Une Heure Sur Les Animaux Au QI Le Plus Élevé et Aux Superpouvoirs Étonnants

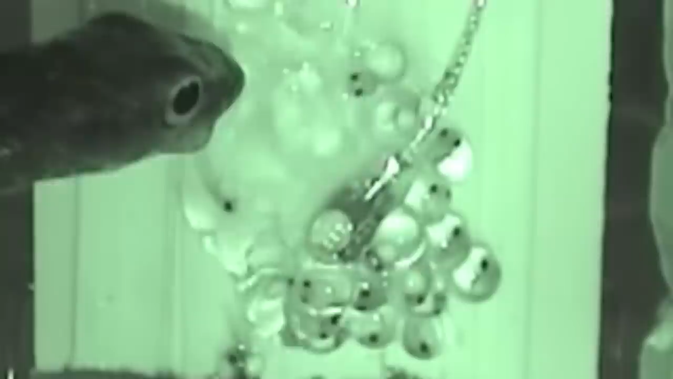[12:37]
Bon, ils ne vont pas non plus attendre de se faire dévorer. Normalement, les futures grenouilles arboricoles ont besoin de plus de temps pour éclore.
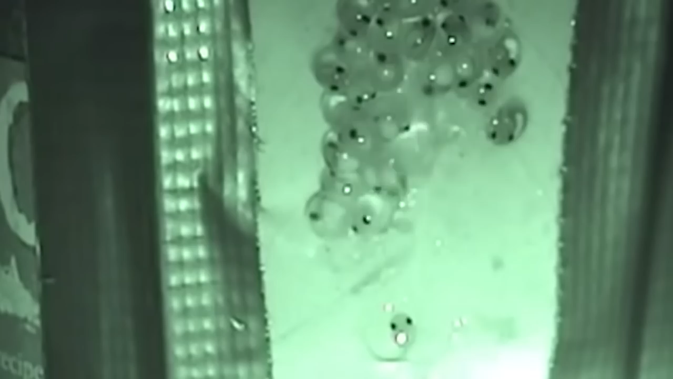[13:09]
Grâce à ce mécanisme de défense, les parents grenouilles n'ont même pas besoin d'être présents pour surveiller leur progéniture.
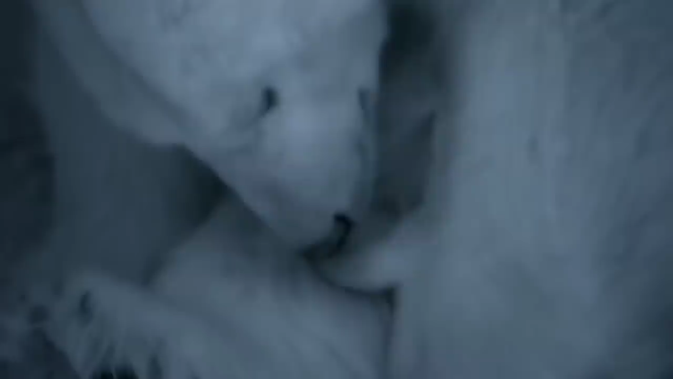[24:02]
Les ours entrent dans un sommeil profond, pendant lequel ils ne mangent ni ne boivent, et tout réveil avant ce moment est extrêmement stressant pour eux.
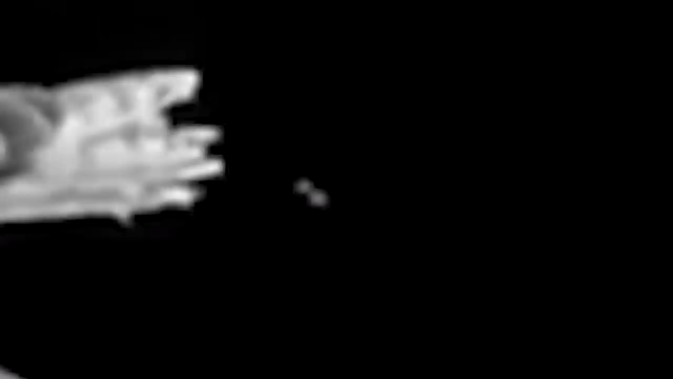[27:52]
Mais la nuit, l'équilibre des pouvoirs change. Attends. Quoi ? Oui, une chouette vient arracher une buse de son nid et elle ne s'est pas gênée du tout.
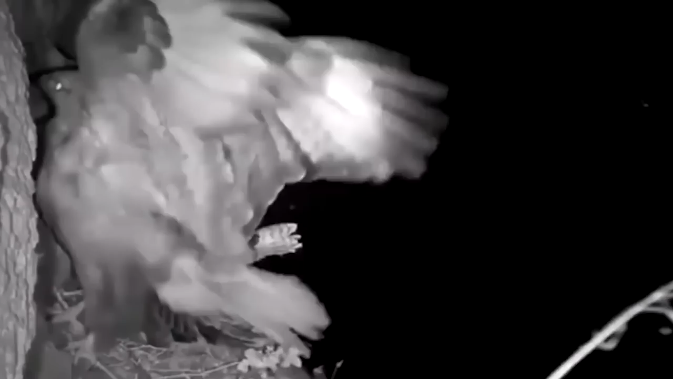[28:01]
Revenons en arrière. Regardez, ce n'est pas un oiseau, c'est un ninja avec des ailes.
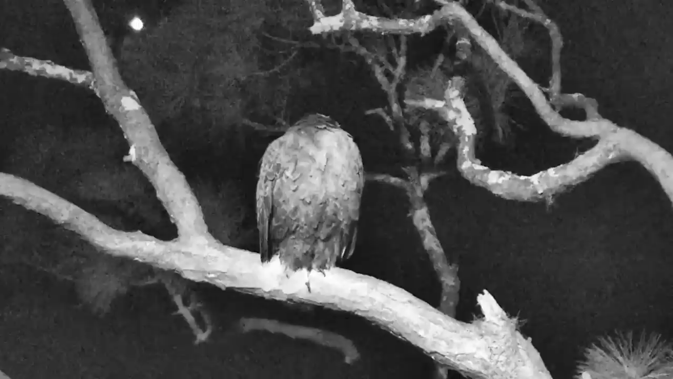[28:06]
Il existe de nombreux cas similaires. Pendant la journée, un aigle se régale volontiers d'une chouette ou de son petit s'il les aperçoit.
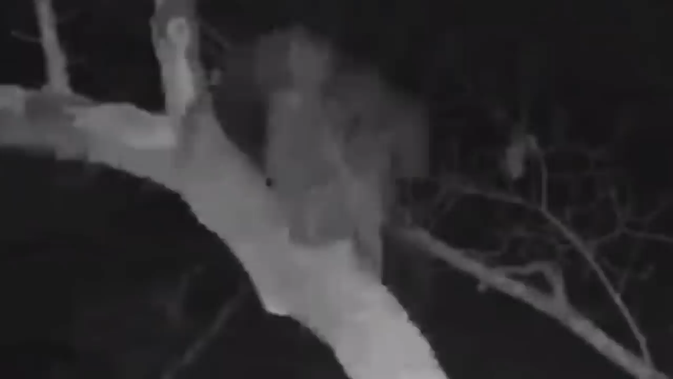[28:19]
Ce sont de véritables machines à tuer. Elles mangent de tout, y compris d'autres rapaces, des reptiles et même des mouffettes.
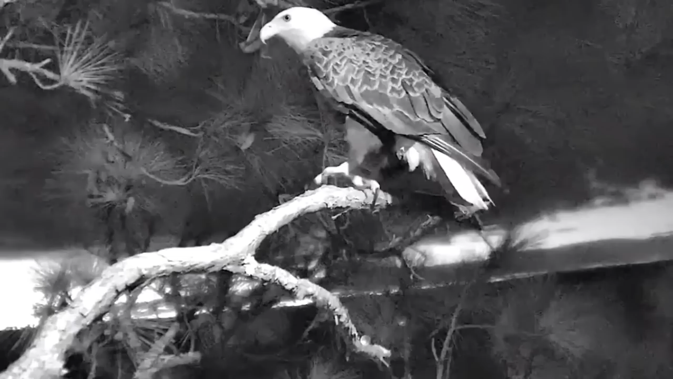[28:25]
Pourquoi ne pas manger un aigle ? Même si la proie est beaucoup plus grande, cela ne les empêche pas d'essayer.
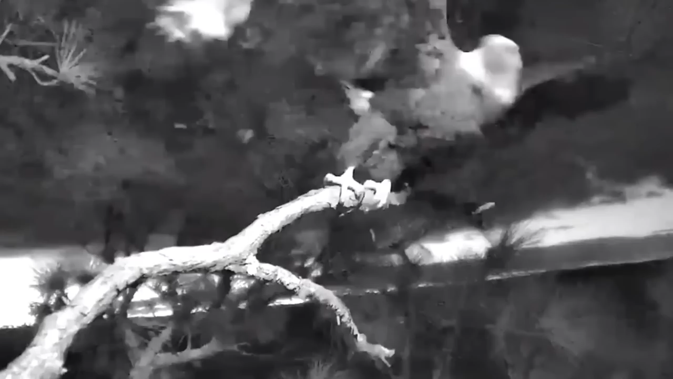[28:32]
Et n'oubliez pas qu'elles volent absolument silencieusement.